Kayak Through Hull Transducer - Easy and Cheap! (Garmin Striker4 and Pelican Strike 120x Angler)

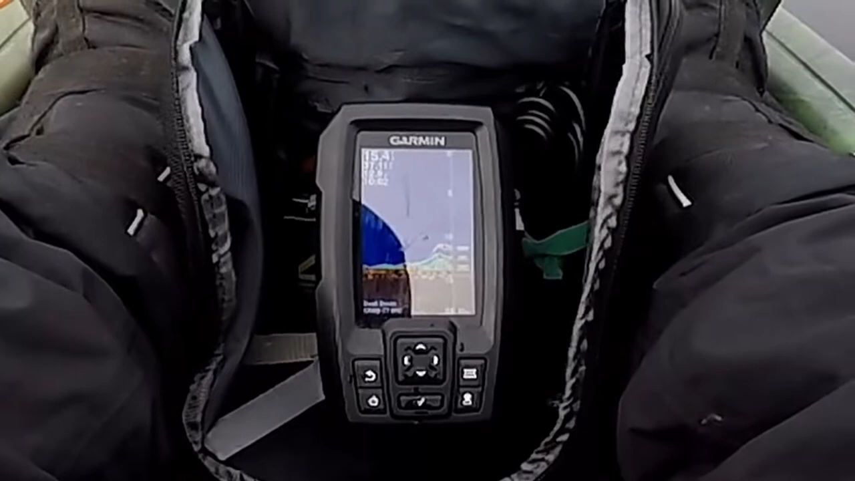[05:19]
It must be little bluegills or perch or something. I'm just feeling little ticks like they're just pecking at it. There we go.